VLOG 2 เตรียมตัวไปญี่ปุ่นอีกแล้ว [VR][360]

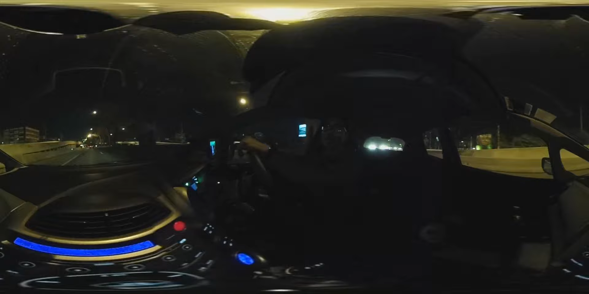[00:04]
สวัสดีครับสวัสดีครับ กำลังากับบ้านครับมึดมาก ไม่รู้มึดแค่ไหนท่าจะติดissesวงจะบอกว่า อีกคับมึดมากกำลังกลับบ้านครับวันนี้เนี่ยก็...
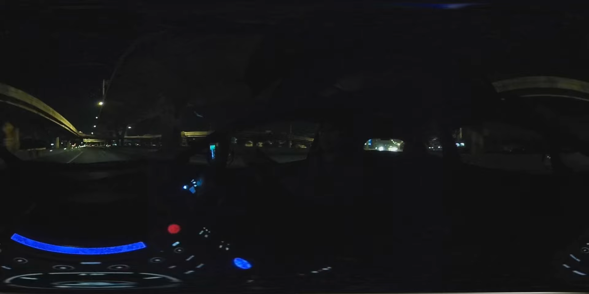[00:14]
อยากจะทดสา autoc ครับว่ากล้อง 360 ลอคุกษีกองษา позволเป็นอย่างไรบ้างนะครับเป็น...มีล็อค 360 ลอคุกษีกองษาครับแล้วก็...ขับ理ดไปด้วยเด็กตรงนี้แหละนะครับแล้วก็ยังไงนี้ค่ะอ๋ออยากจะบอกว่าเพราะว่าหลังจาก TripTripญี่ปุ่นนいうこと2クラมที่ไป กล้ายใกล้กันอะแล้วก็มี Tripนีเที่ยวญี่ปุ่นكرาม